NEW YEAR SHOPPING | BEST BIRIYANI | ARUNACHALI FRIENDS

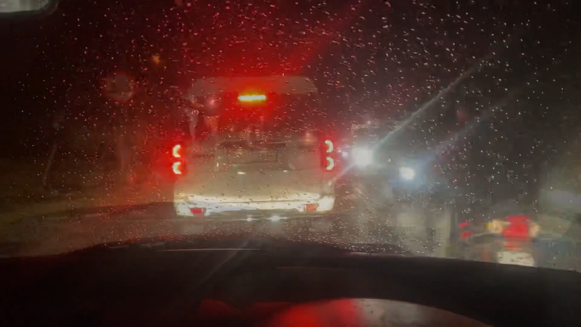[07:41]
सो हम लोग यहाँ में ईटानगर पहुंचने वाला हो गया,
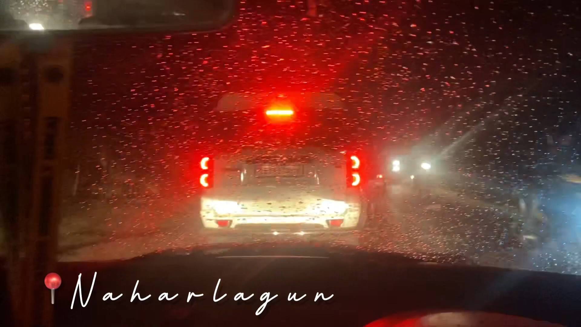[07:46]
और जुमके वहाँ में समझा रहे किसी को कि बारिश नहीं होगा, क्योंकि जुमके रोमांटिक हो रहे थोड़ा बारिश में, तो वो मालिश उलिस कर दो बोल रहे माता को।
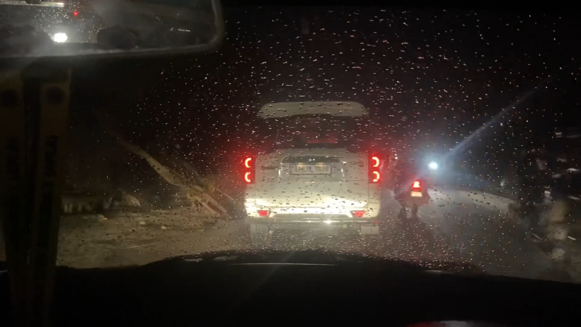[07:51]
जुमके कल बारिश होने से क्या होगा? नहीं होगा, देखते हैं। इतना अगर तो बारिश आ रहा है, बहुत बढ़िया लग रहा है हमको तो। अरे देखो बारिश का असली फील, वाइपर भी स्रिक स्रिक हो रहे हैं।
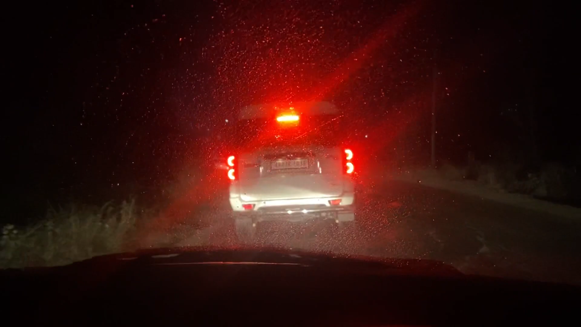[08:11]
ईटानगर इज ऑल अबाउट स्कॉर्पियो, स्कॉर्पियो अंकल, और हम तो यहाँ में स्विफ्ट अंकल है अभी, स्विफ्ट डिजायर। तो दिस इज द एंड ऑफ आवर वीडियो।